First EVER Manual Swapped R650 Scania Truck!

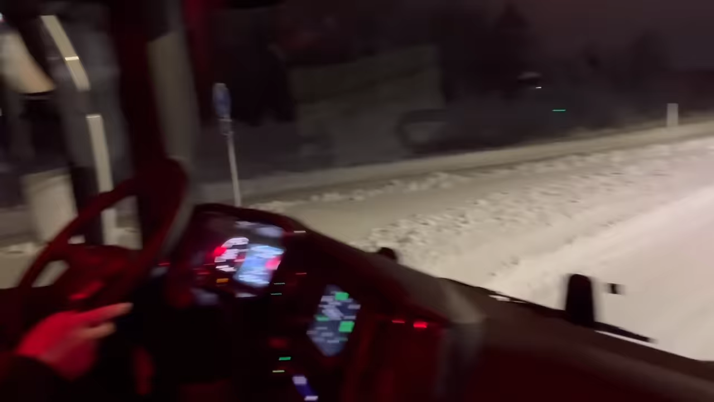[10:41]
the seat belt chime works yeah it seems to oh boy all right we're gonna kick these high beams on in just a second we get out here to this field it's like daylight it's crazy whoa feel bad for the people driving towards us yeah check that out need some of these for the truck back home super smooth and quiet in here too